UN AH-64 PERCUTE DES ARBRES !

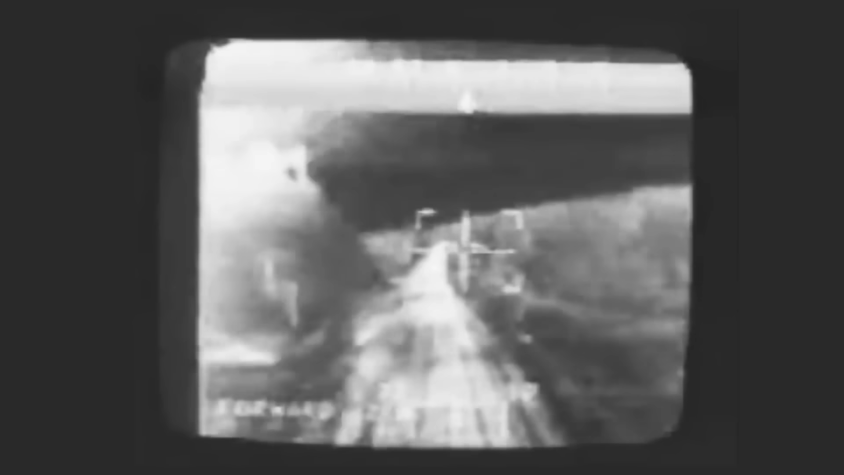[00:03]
Aujourd'hui nous allons parler d'un des accidents d'hélicoptère le plus incroyable qu'il a été donné de voir en temps réel et c'est ces images que vous avez peut-être déjà vues où on voit cet hélicoptère Apache,
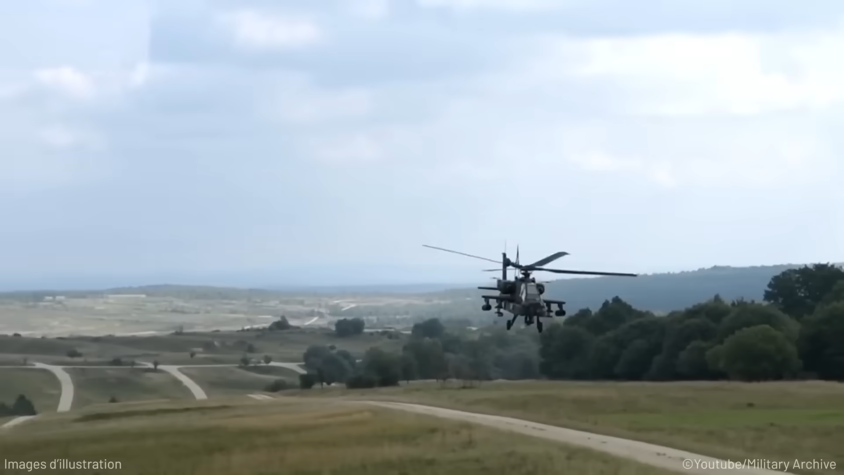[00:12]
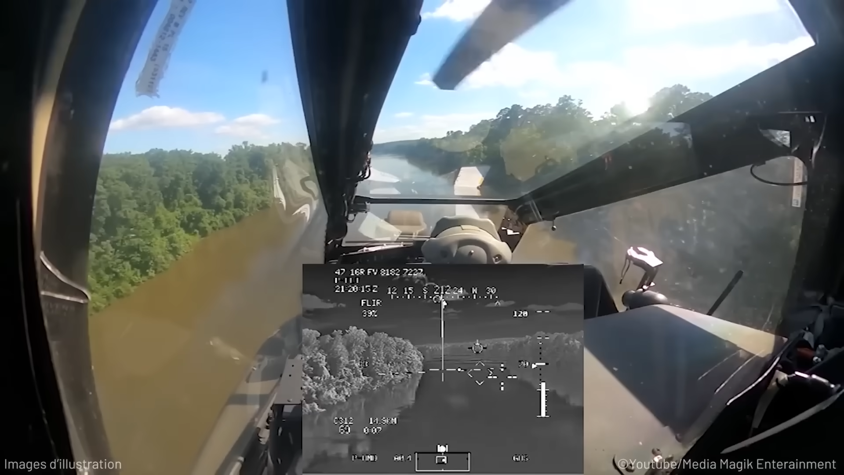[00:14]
un AH-64A, tenté de passer entre deux arbres.
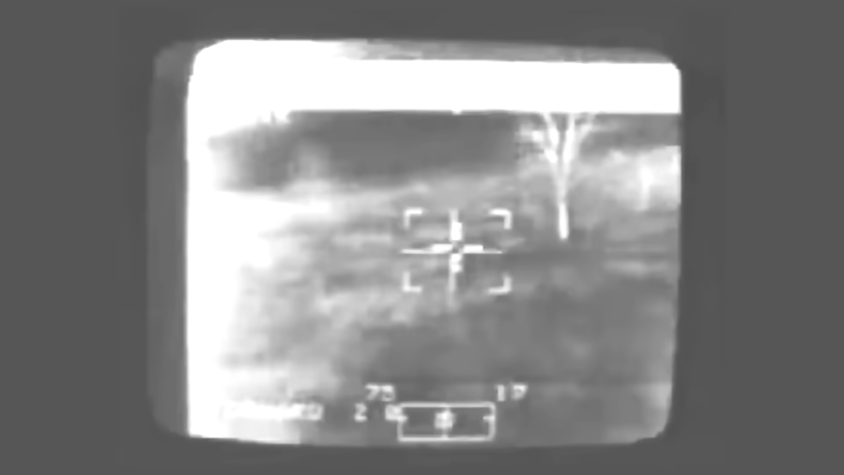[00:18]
Au moment où le drame arrive, ils sont à 4,8 mètres du sol,